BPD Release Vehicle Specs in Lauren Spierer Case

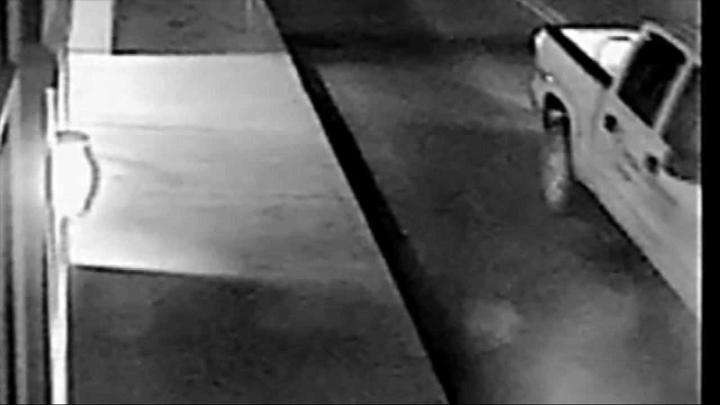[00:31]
Estimated to be in the mid-2000s as far as the year. It is a four-door. It is a short bed, which appears to have some type of equipment in the back.